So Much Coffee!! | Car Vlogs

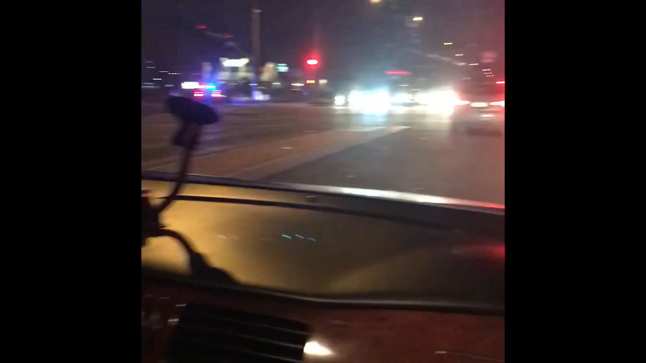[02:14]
Dude, this line is gonna be long. There's no way I can get over.